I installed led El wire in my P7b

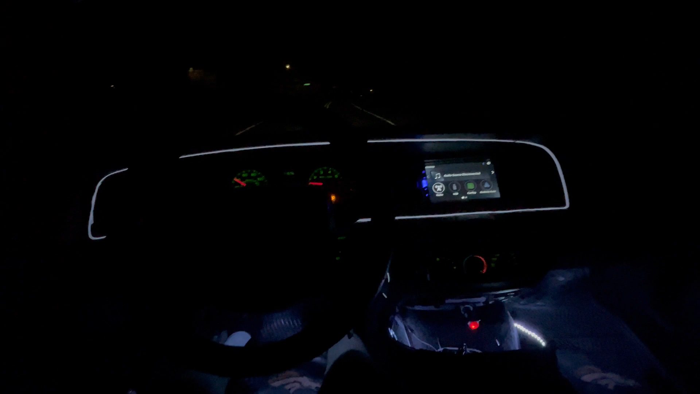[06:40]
Maybe I might do the lights where my bottom light is flashing. I might make them solid sometimes when I'm driving. It all depends on my mood, I'm guessing. But yeah, that wire light brought this car alive in the inside. It's shit dope.